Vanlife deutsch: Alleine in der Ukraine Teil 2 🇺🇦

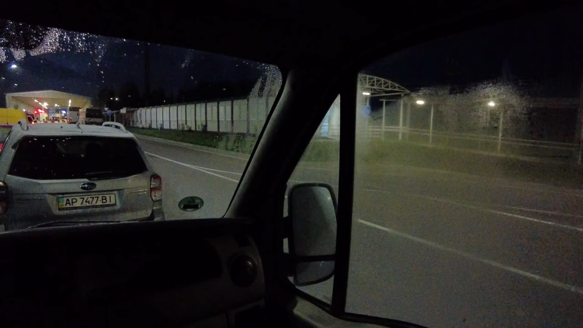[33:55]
Und das dauert ewig. Rechts laufen die zu Fuß rüber.